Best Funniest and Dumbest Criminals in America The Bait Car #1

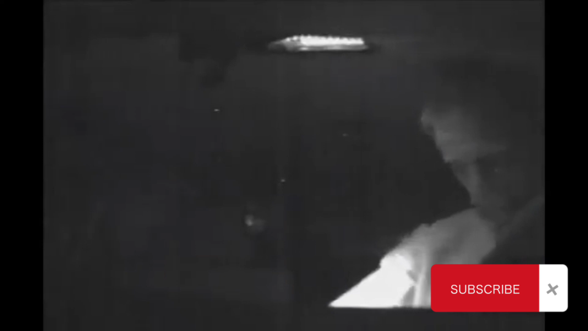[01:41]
Males in the driver's seat And the car is away westbound Westbound You
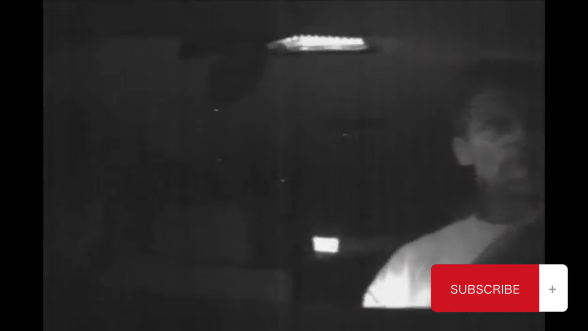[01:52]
must be advised Baycar is away westbound on Artesia Westbound on Artesia
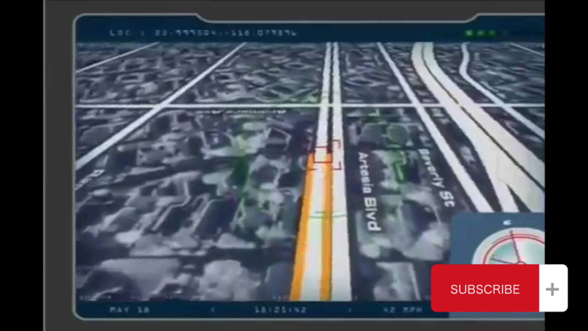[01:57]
Turn 4 Westbound Somebody pick it up Yeah,
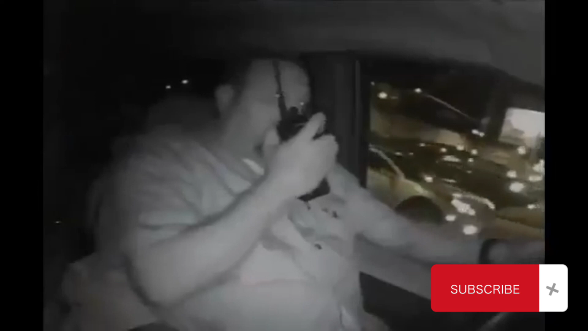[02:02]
Mary 6 has got it Continuing westbound
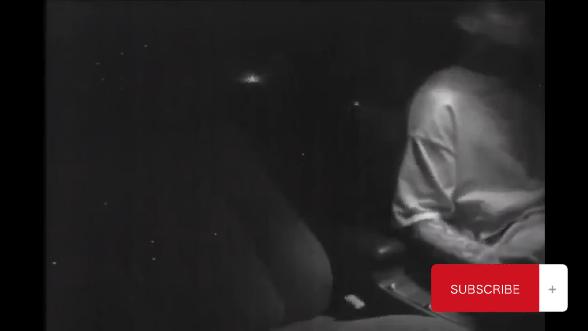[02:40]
A peek in the rear view A peek in the rear view Puts him over the top
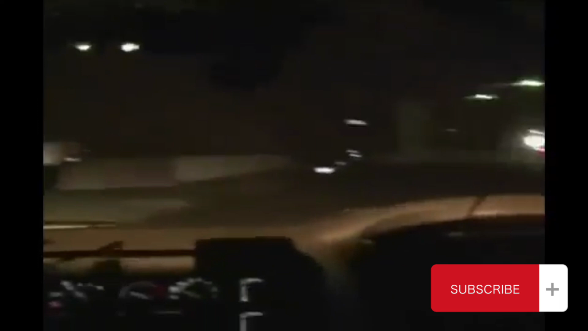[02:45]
Pull him to the curb He wants out Fast Oh damn it F*** man